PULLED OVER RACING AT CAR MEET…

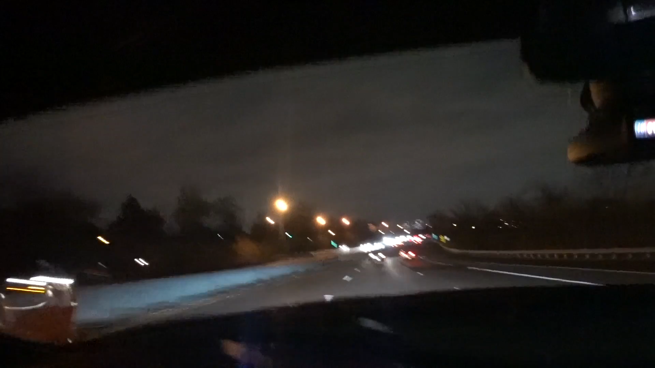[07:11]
Everybody's bugging up there right now. I don't know if you guys see all the headlights. They're all swerving lanes, doing a bunch of crazy stuff. We're in the back. We're going a little fast, and we're still in the back somehow. A little fast. That's crazy. Please remember, guys, all this footage was filmed in Mexico. I don't know where in Jersey you think we are, but we're not there, so be careful.